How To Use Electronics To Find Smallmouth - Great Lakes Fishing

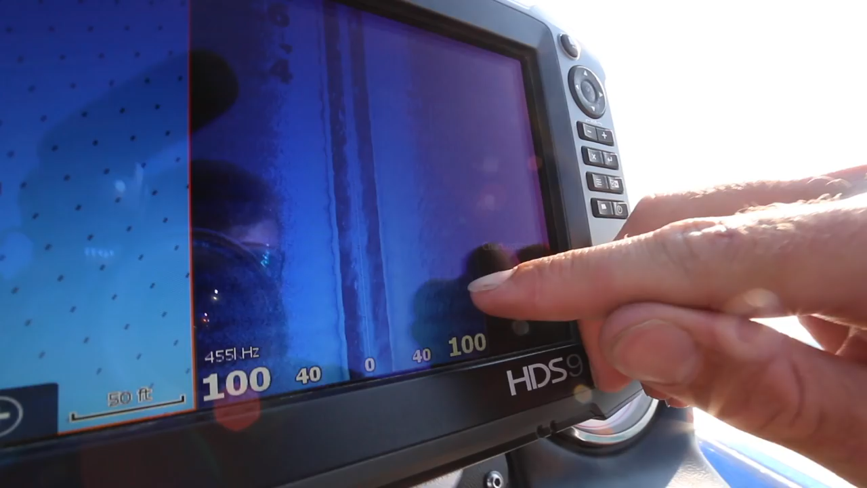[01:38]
This will start around with all these little thoughts with all these smallmouths and thethirds around it.
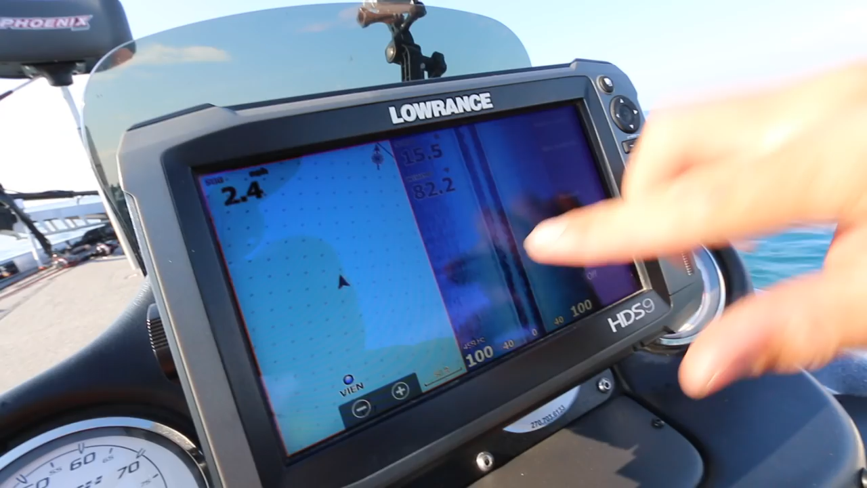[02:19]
This is what you want to look for.
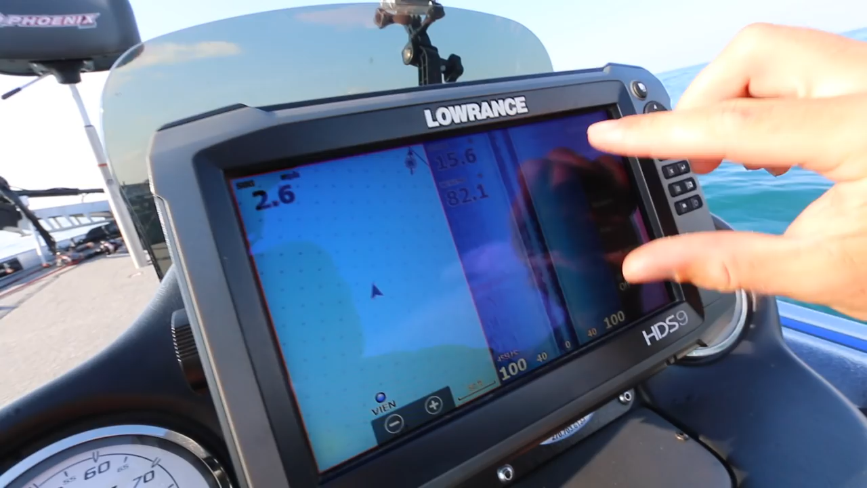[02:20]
I run side scan. I'm running 100 out in either direction.
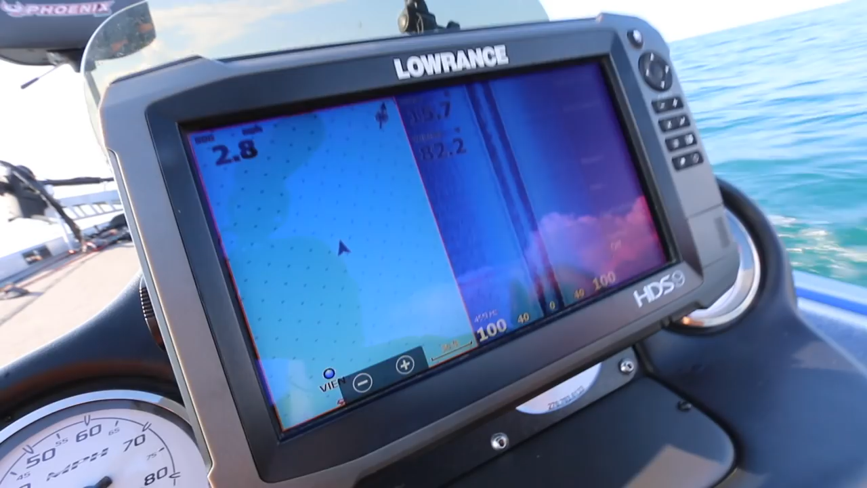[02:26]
When you're on a great lake like this where there's no obstructions, no trees or docks or anything like that, you can even get away with greater than 100.
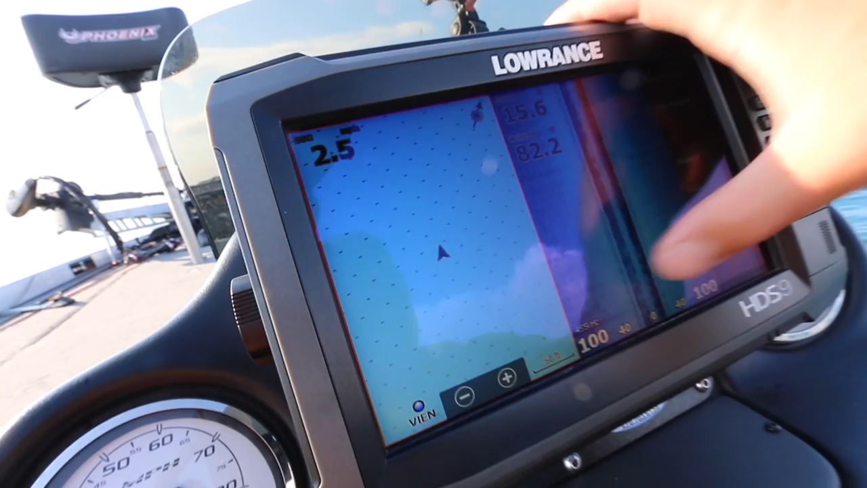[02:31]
You can maybe go 120, even 140.
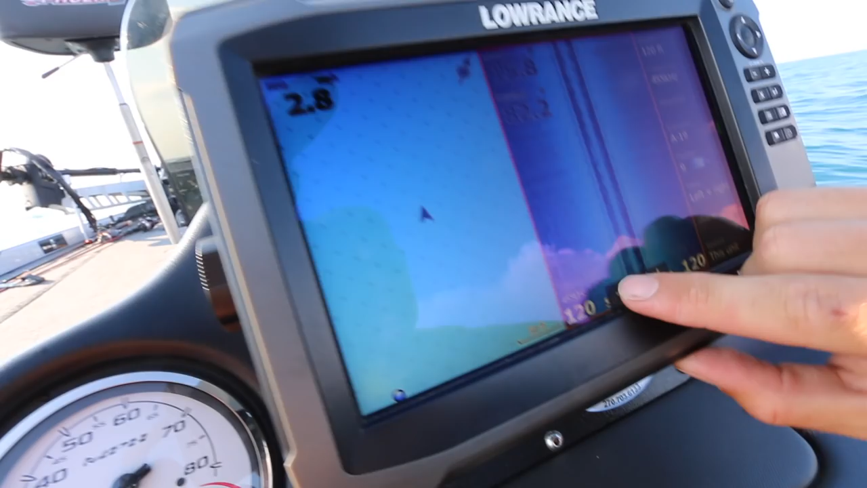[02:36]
After that, you kind of lose resolution.
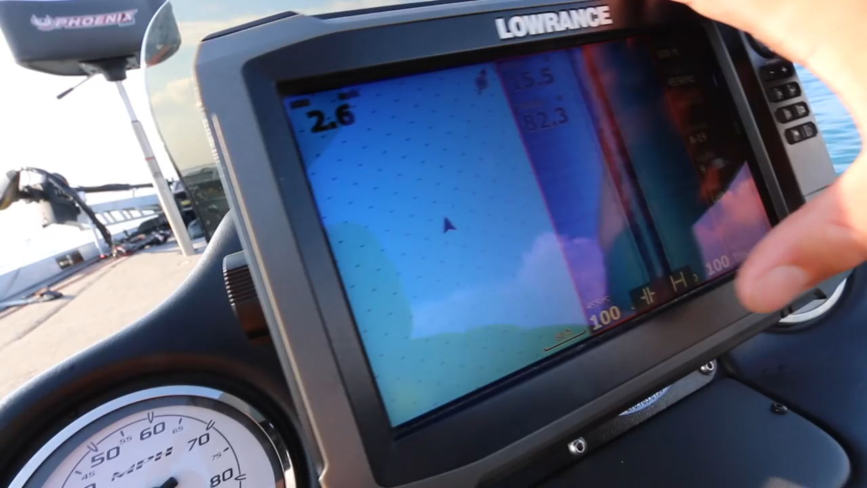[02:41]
Typically I like 80 to 100 feet in either direction. That gives me a good wide spread and like I said, this is shooting out 100 feet in either direction.
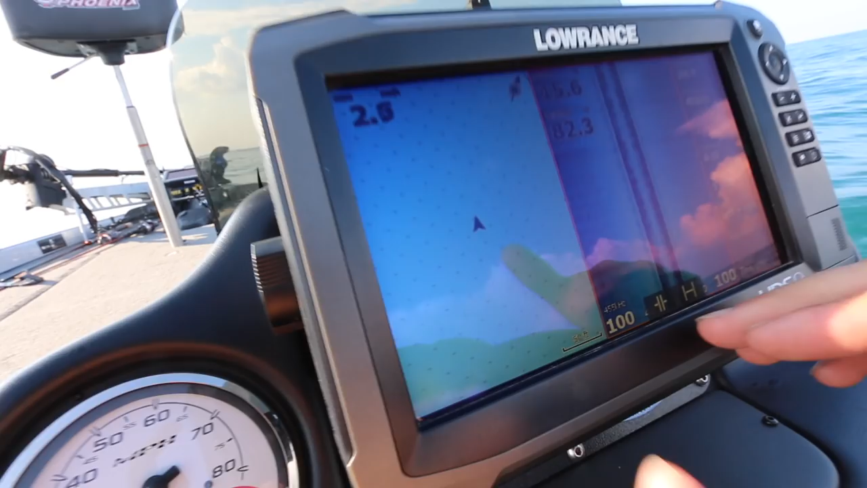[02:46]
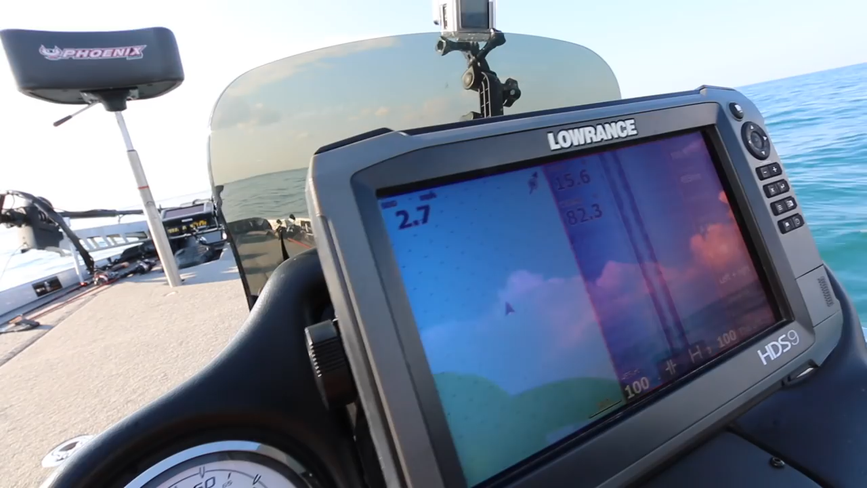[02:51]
Okay, I'm going to go ahead and spin around and show you how I mark this.
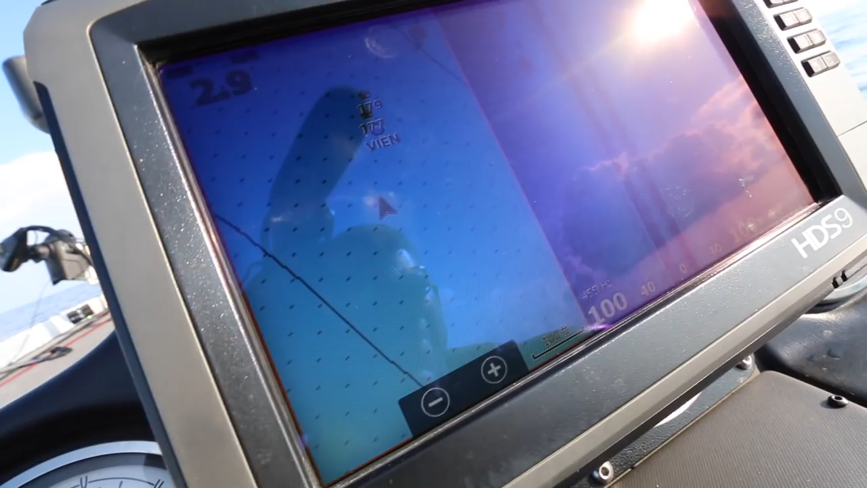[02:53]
So as we're coming by, we're going to start seeing the rock.
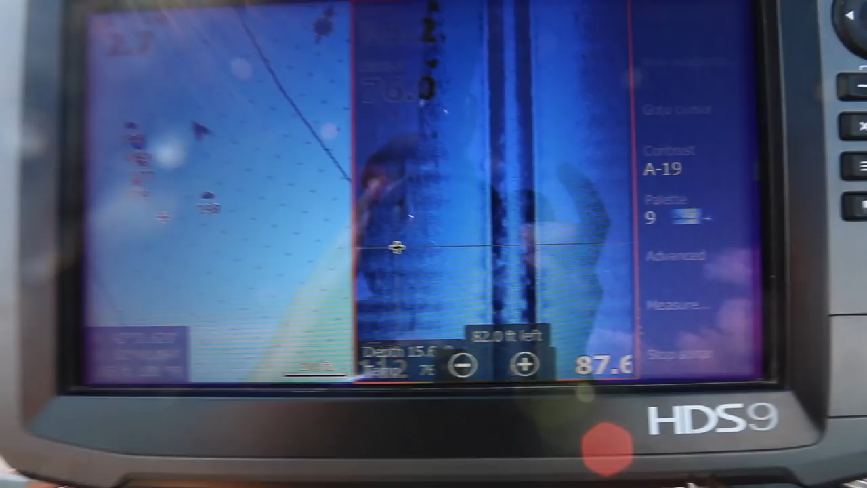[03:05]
Here's the waypoints and if you look over here, these are where the rocks are.
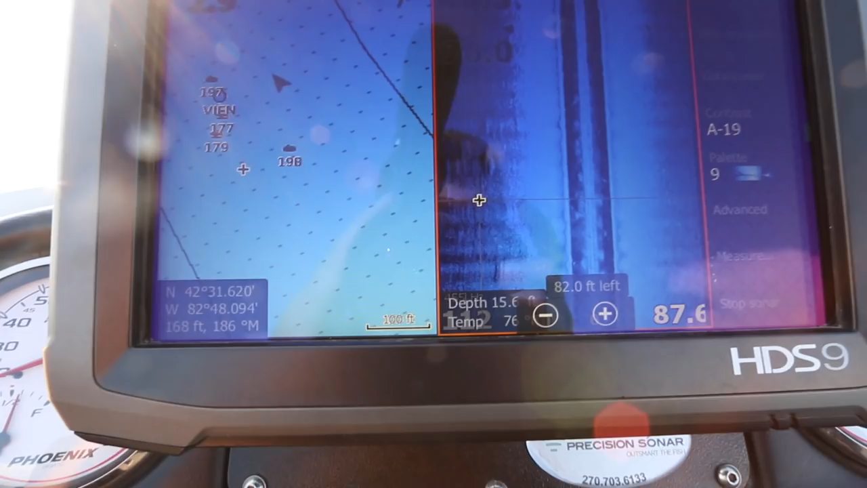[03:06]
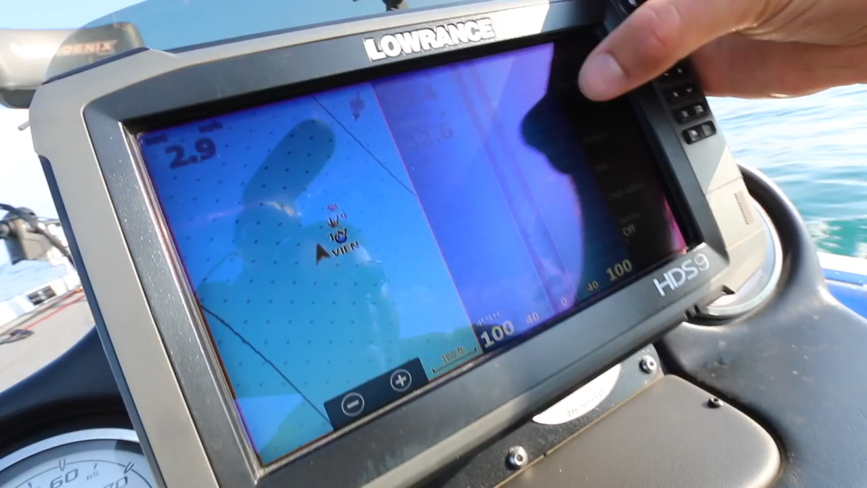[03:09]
So, for example, here's a good one right here.
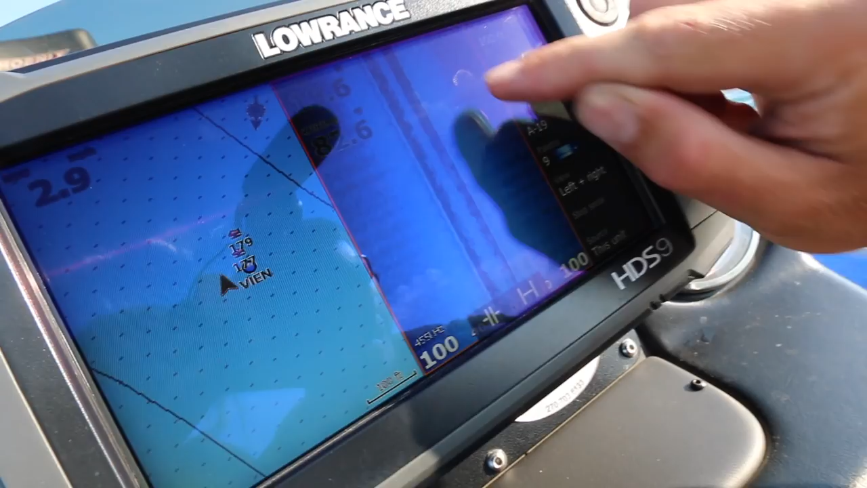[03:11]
I'll just click it and then I'll hit the waypoint button and a lot
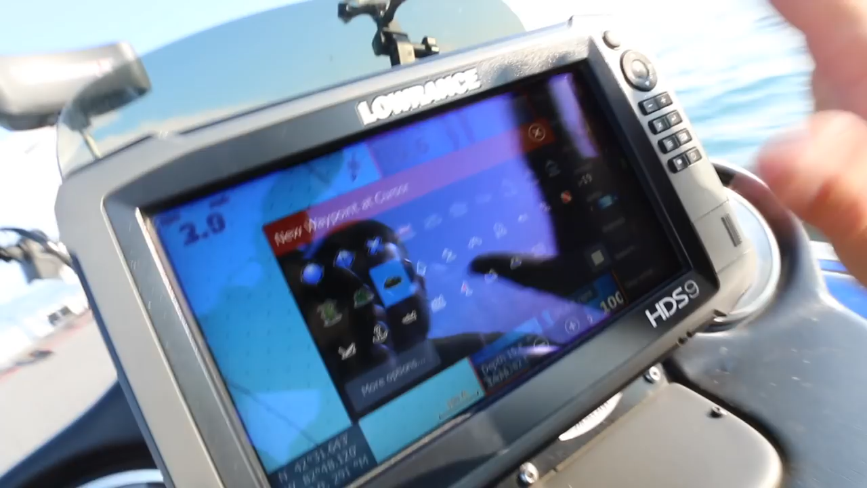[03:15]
of times whatever structure I
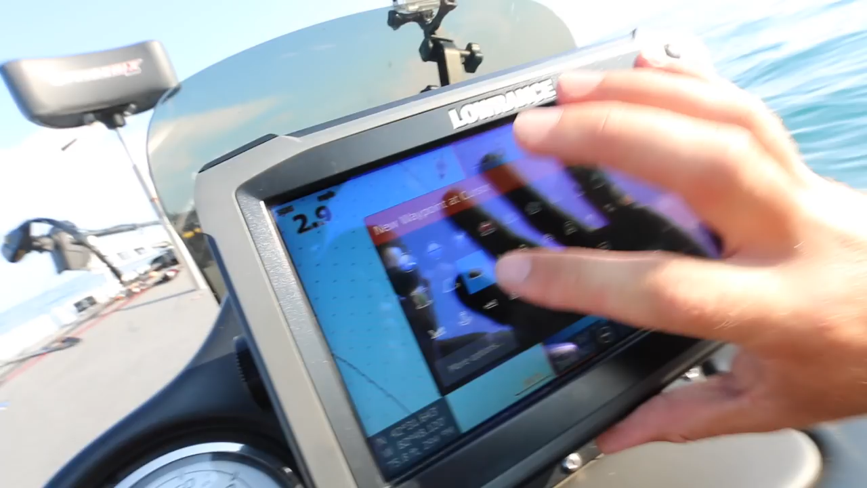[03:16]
think it is is the symbol I use and then that will appear right there on your chart and you'll know exactly where to cast.
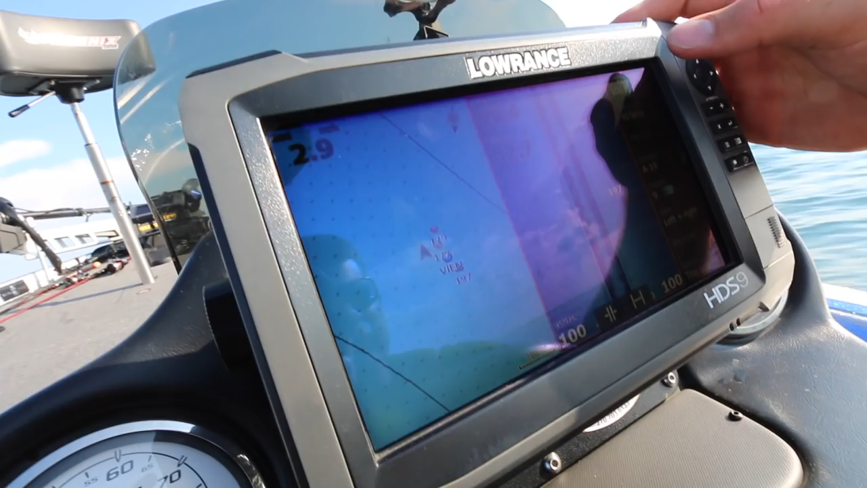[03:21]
And as you can see, all this rock right here that I just marked, it goes in line with where I've been fishing.
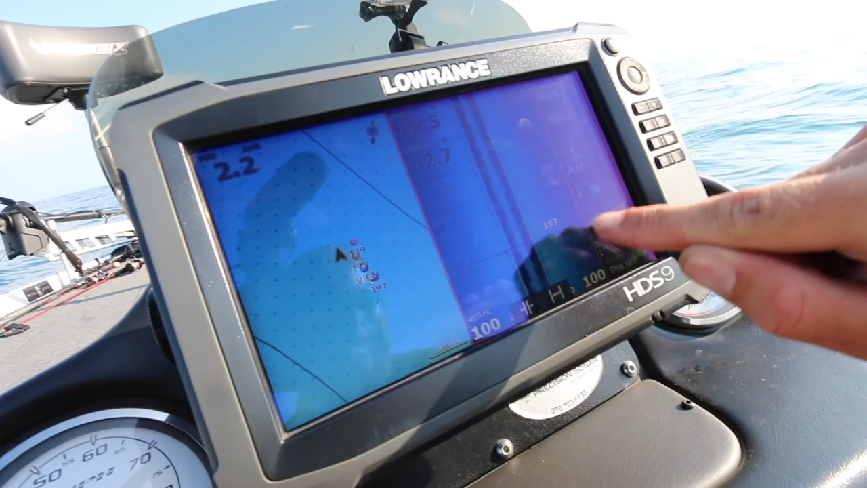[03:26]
So that is what those fish have been hanging on is that hard spot right there.
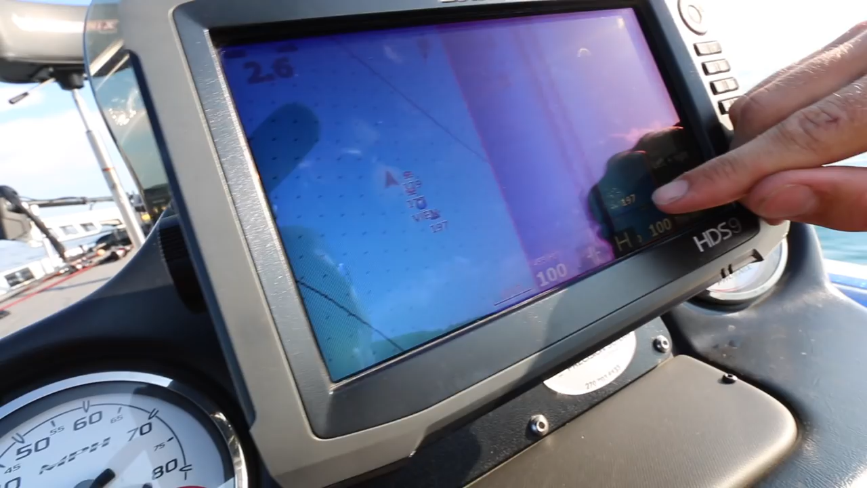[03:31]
And it's really easy to find with your side sand because you can cover a greater amount of